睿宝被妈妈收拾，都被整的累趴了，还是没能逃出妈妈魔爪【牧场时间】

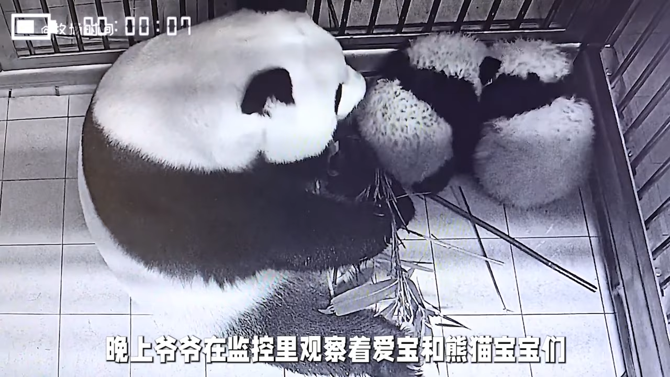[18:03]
猫宝宝们此时锐宝和灰宝看上去全身都湿透了不